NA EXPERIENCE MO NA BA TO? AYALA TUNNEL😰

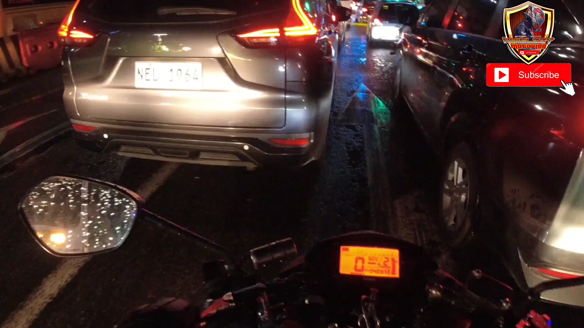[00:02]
Grabe. Sobrang traffic. Sobrang traffic mga boys. Ay nako. Nakakamiss magmotor sa probinsya.
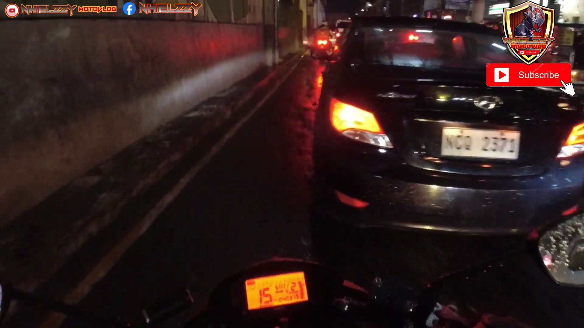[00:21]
Ngali sa kamay. Eto mahirap pagka mga declutch yung mga motor natin, lalo na pagka matigas yung clutch ng mga motor natin.
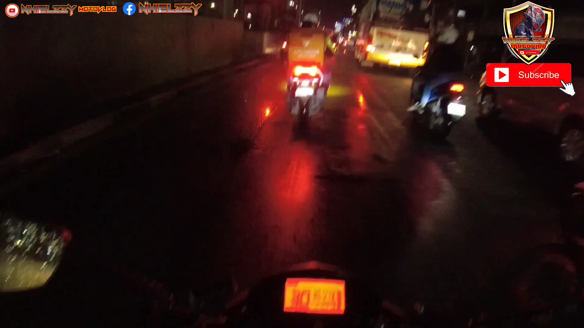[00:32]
Pero kahit pa paano, hindi naman ganun katigas yung sa atin, sakto lang. Tayo dyan papasok sa bus lane, mahipit tayo dyan. Kahapon, hindi ako nakalabas dyan eh. Ayan o, oh, ganyan nangyari sa akin o. Oh. Ayan, buntot-buntot lang ako. Dito kasi, makalusot ka rito, pwede kang dumaan dyan sa may bus lane. Pero yung tansyado mo na alam mong hindi traffic, kasi pag ganyan traffic oh, tingnan mo, ang daming naipit dyan. Ayan o, oh.
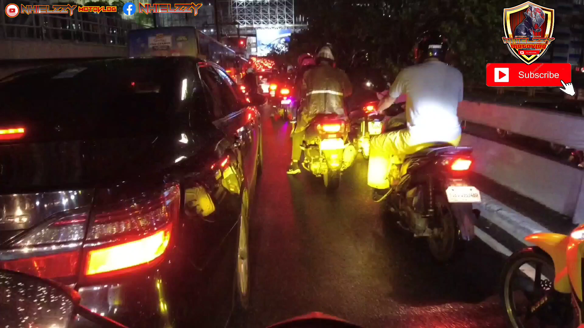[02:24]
Op, dandan lang sir. Ingat lang sa paglulusot. Daming traffic men. December na. Daming ano oh. May Christmas light na rito sa ano, sa Santo. Sa EDSA. Ayan oh, puro pula nga lang. So sa mga hindi sanay sa traffic, huwag kayong maubusan ng pasensya.
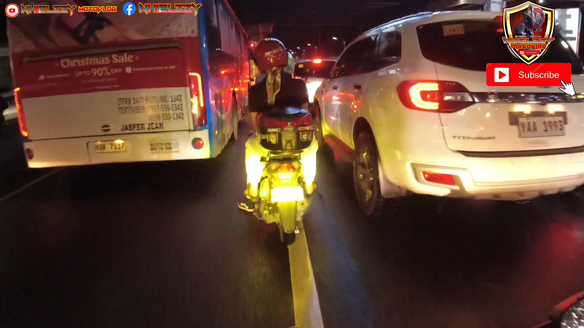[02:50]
Practicein nyo na pag dito kayo nagmumotor sa Metro Manila, practicein nyo na humaba yung pasensya nyo, kasi
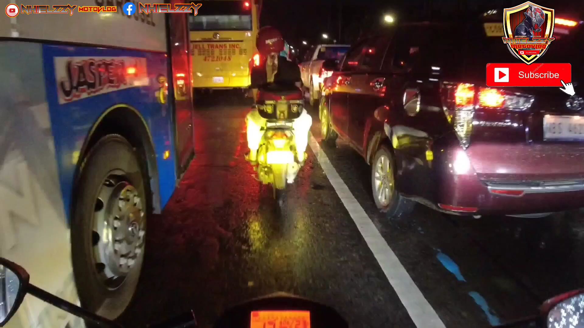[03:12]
Okay pa nga tayo kahit nakamotor na kasingit-singit tayo, pero kailangan yung singit natin may halong pag-iingat, kasi pag nakasagi tayo nako, makakadoble pa tayo sa traffic.
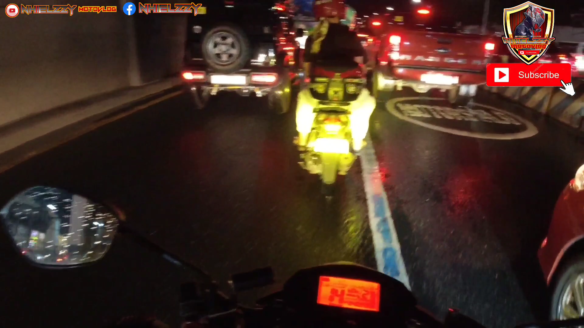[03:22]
O oh, yun. Grabe. Dito masasanay kang ano, masasanay kang habaan yung pasensya mo.
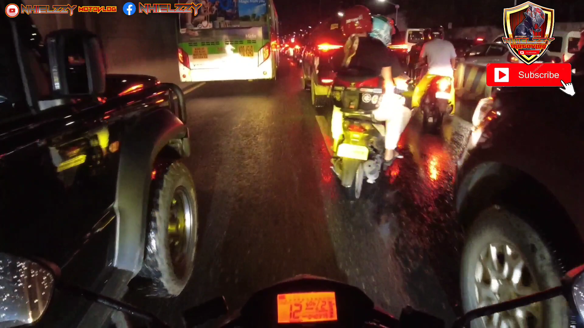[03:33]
Pero dito din sa EDSA, mauubos yung pasensya mo. Sinanay mo yung sarili mong ano, humaba yung pasensya, pero dito rin mauubos yung pasensya mo.
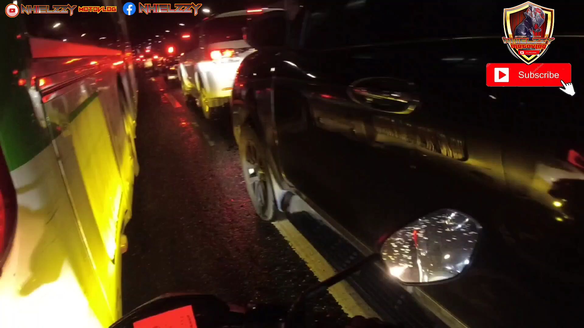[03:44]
Oo. Oh, grabe. Ipit na ipit. Ipit na ipit. Oh my god.
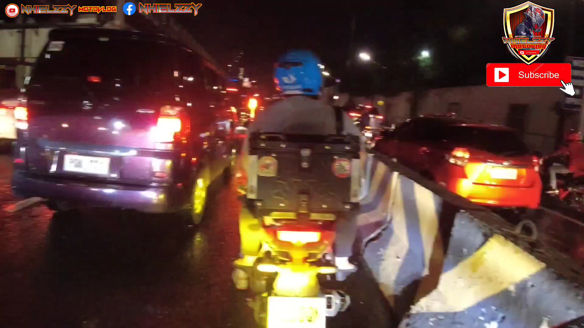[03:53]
Huh. Gabi sa Ayala mga kais, tingin nyo sa Ayala. Makikita nyo sa Ayala ilalim. Ang magandang abiso to sa mga ano eh, sa mga hindi pa nakakaalam dun sa Ayala ilalim. Lalo na ganitong traffic mga kais.
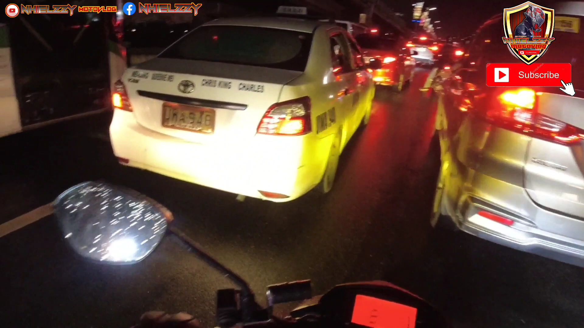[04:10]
Medyo ano siya, medyo delikado siya. Kaya kailangan doble ingat. Nako. Gabi, tingnan nyo yung traffic. Kunti mo kahit motor hindi masyado makasingin, kasi saktong-sakto lang yung mga saktong-sakto lang yung singitan.
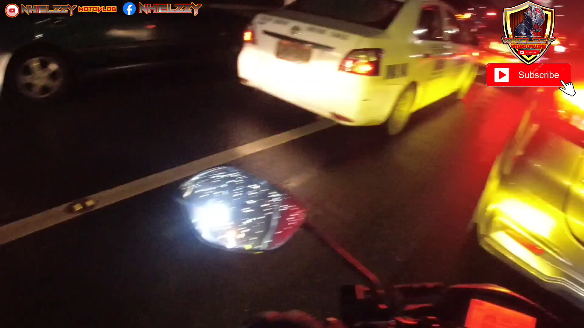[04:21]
Ayan o. Oh. Oh. Hindi mo siya pwedeng pilitin eh. Kasi pag pinilit mo siya, wala. May ano, may kalalagyan kami. Maubos yung pasensya mo rito. Kaya sabi ko sa inyo, sanayin nyo yung sarili nyo na pahabain yung pasensya nyo pag ganitong month, ganitong panahon, ganitong traffic. Grabe men.
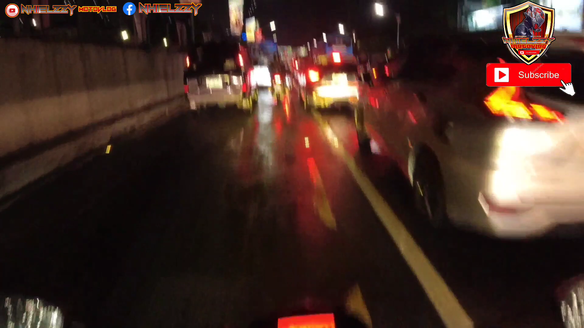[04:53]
Malapit tayo sa Ayala ilalim. May experience kayo rito sa Ayala ilalim. Pag hindi ka dito marunong sumingit, wala. Pero sabi ko sa inyo, pag nagsisingit kayo, siguraduhin yung kasya kayo sa sisingitan nyo, ha. Kasi mahirap sumingit ng hindi kasya, mga kois. Pagka gumulong ka dyan, natumba ka, tapos hindi ka napansin ng driver ng bus o kahit anong four wheels dyan,
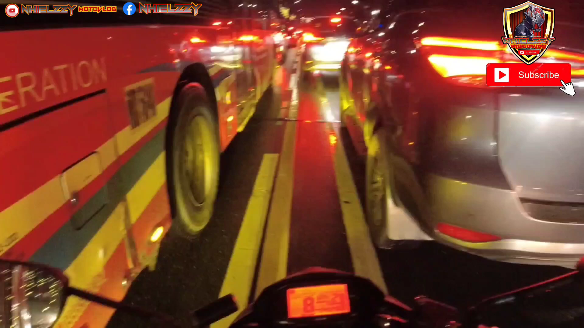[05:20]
pag nagulungan yung ulo mo dyan, ako po, ah, good luck talaga sa atin.
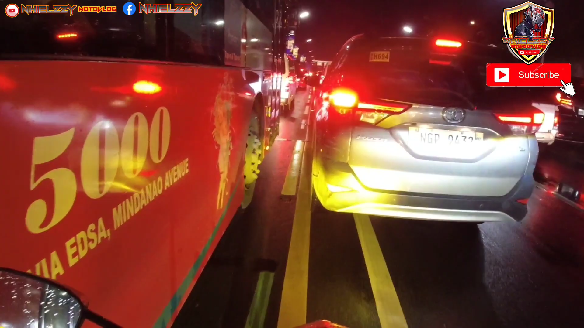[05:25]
So marapit na tayo sa may ano, Ayala ilalim. Ayaw magpasingit nila. Ah, nangya naman talaga.
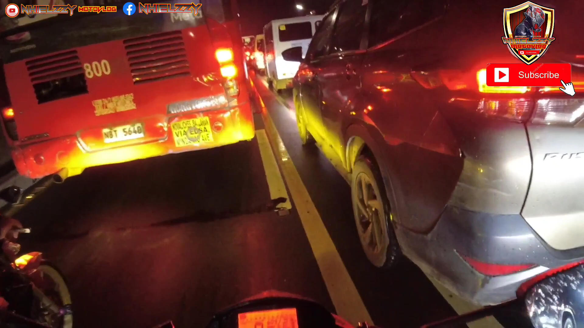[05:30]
Grabe, abutin ka ng siyam-siyam dito, mga kois. Sobrang traffic. Woo! Abaan nyo yung pasensya nyo. Sobrang traffic dito sa EDSA. Wala pag December. Paskong Pasko na, oh. Ganito ang buhay na nagtatrabaho sa...
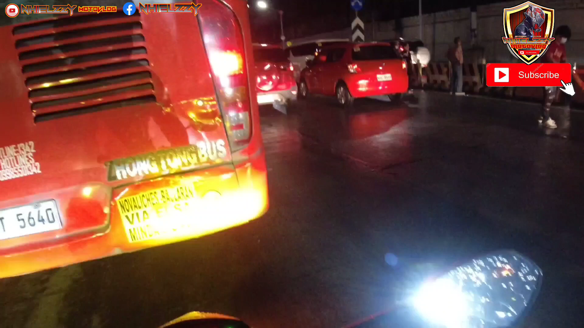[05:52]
Ay, kaya naman pala. Nakadagdag traffic pa to, oh. Oh, nagkasagian yan. Sigurado. Yan, oh. Oh my God. Saka dito, mga kois, mabilis maubos yung gasolina natin dito. Sobrang ngalay na ng kamay natin. Ito na, malapit na tayo sa Ayala ilalim. Dito nyo ma-experience, mga kois. Dyan sa unahan, mga kois.